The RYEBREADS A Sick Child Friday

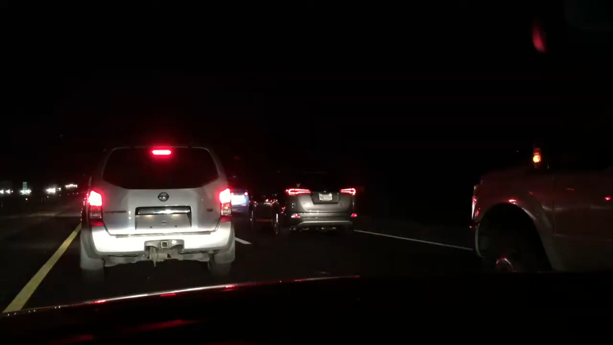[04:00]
Alright, after a busy day at work, trying to get this huge video I've been working on for about three or four days done at work, didn't quite get it done yet, but maybe Monday I'll have it done. I'm hoping to work on it over the weekend, but we'll see how busy the family keeps me. Alright, as you can see, I'm in traffic again. Third night this week. Same spot on the highway. Um, like I said last night, I don't understand why this is happening here.